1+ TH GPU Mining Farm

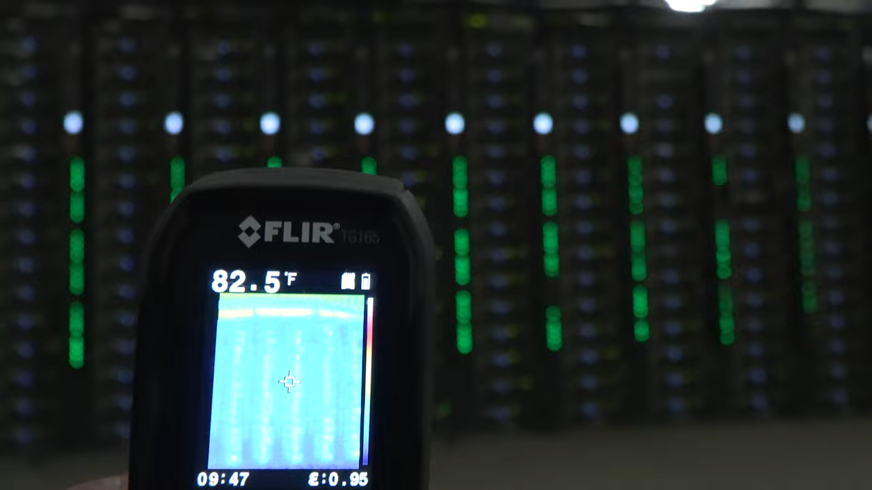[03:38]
On screen: spot 82.5°F
the separation of the hot lane and a lot of the heat coming up out of the machines and up into the
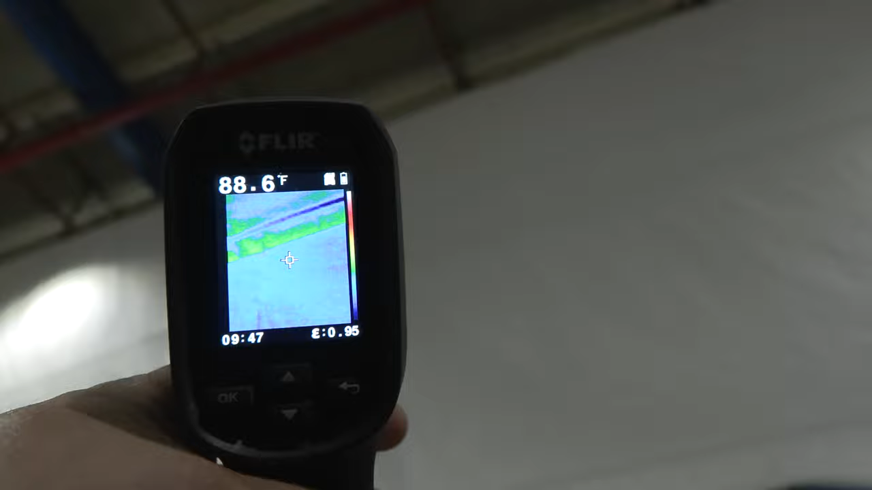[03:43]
On screen: spot 88.6°F
ceiling rafters behind the tarp separation and you can see the heat really expand up into the 90s plus.